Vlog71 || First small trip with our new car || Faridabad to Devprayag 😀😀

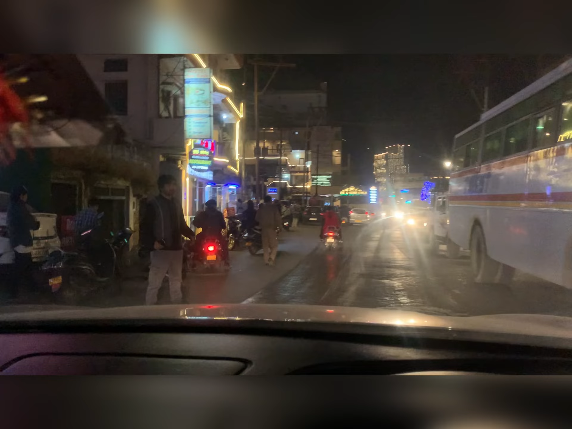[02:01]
थोड़ा सा रश तो है पर ठीक है, होटल वोटल तो मिल जाएंगे.
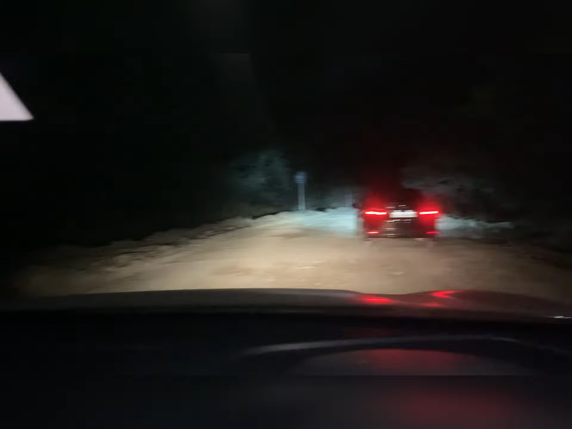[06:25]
तो भाई ये रोड ऐसी थी, साइड में जंगल ही जंगल, कोई भी नहीं है इधर उधर जहाँ ये कैंप दिखाने ले आया गाइड।
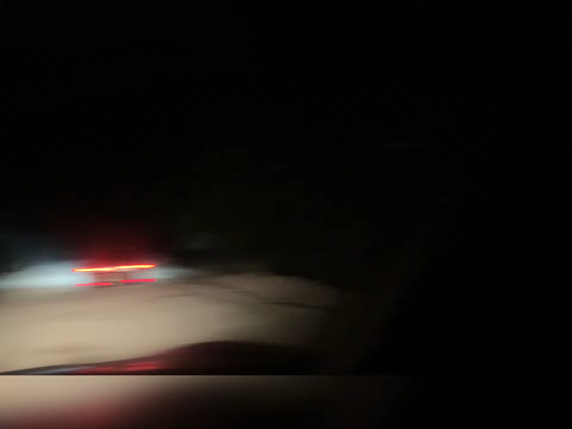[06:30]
तो भाई देख लो, ये रिवर आ गई और अब हम यहाँ से क्रॉस करेंगे।
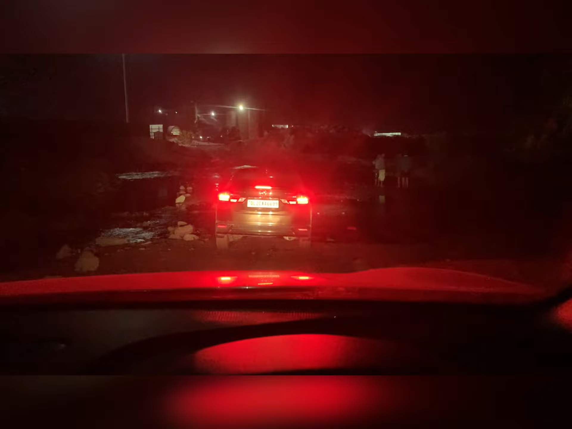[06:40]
ये थोड़ा डरते डरते चला रहे हैं गाड़ी। देखो ये छोटी रिवर और इसके आगे थोड़ी सी बड़ी।
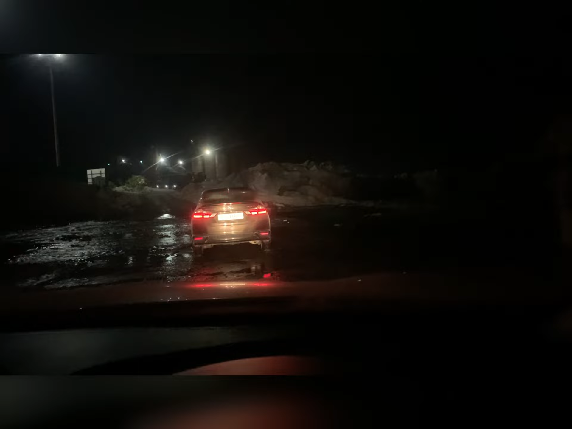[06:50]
तो भाई देखो इस साइड में रिवर है, रात हो रही है इसलिए क्लियर दिख नहीं रही।